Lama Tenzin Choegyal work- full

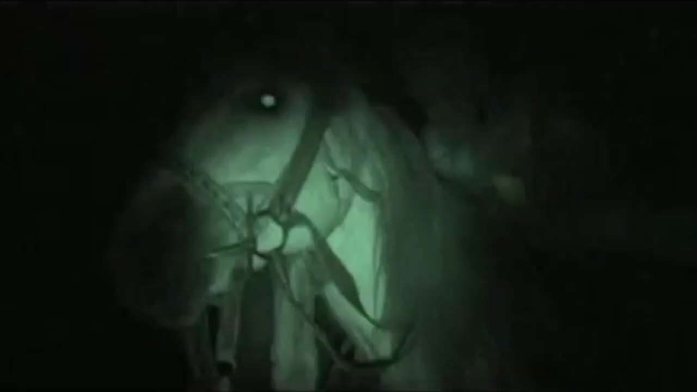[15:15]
Cold, wet and hungry, Pamela Lama is stricken with hypothermia,
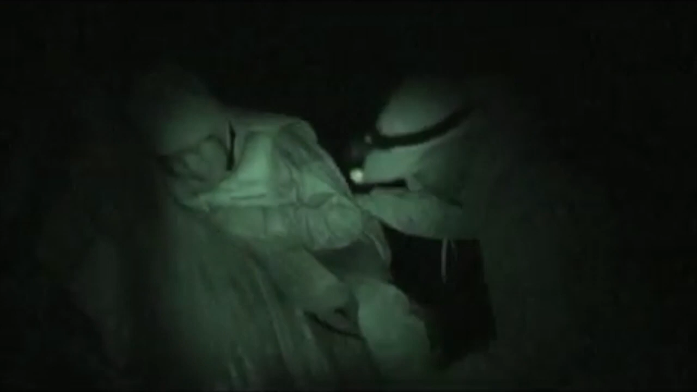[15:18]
one of the many risks trekkers are exposed to in the Himalayas.
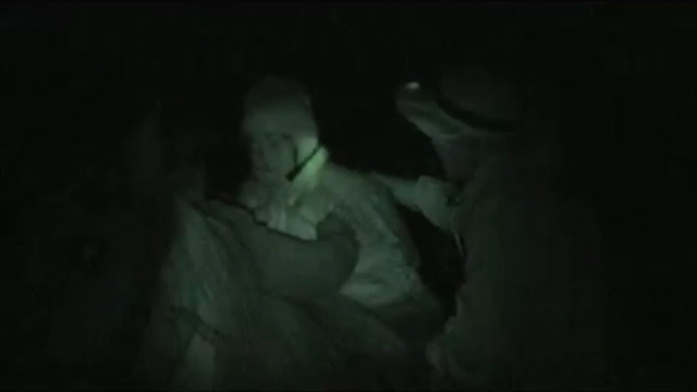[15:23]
Her body is losing heat. If her body temperature drops further, she will fall into a stupor, and her body will slowly begin to shut down.